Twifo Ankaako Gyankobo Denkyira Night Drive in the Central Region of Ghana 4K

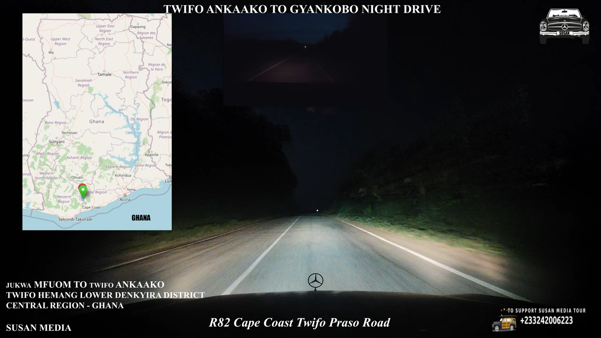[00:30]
Cape Coast Twifo Praso Quantum Ponkese no eso na yakwantu aye betu ne beboya ne akonhoma anwumre ha we said the adie san ekwan no sujume die sitie said the lorry akoni abedie esitie ene said the ekwan ne ne nkro no etie ankasa eno ntimonka ye ho ne yemboya ne akonhoma entu anamon emfri ekro Ankaako enkonkopiem ewo kro Gyankobo me jamas.